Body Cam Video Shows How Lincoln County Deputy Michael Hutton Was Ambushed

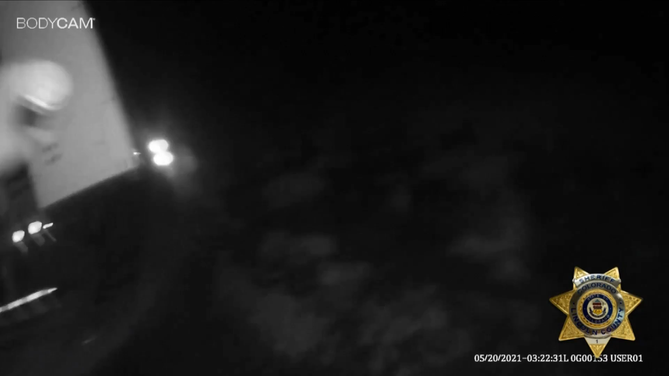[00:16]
He interacts with the trucker who had reported someone trying to break into a truck.
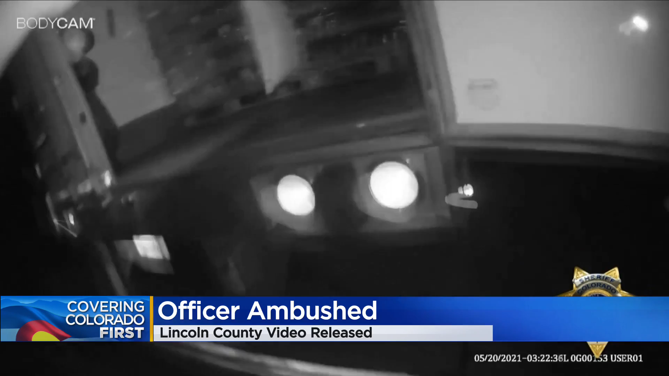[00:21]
As he approached the truck, he was shot and the dispatcher tried to reach him. Again, I'm down.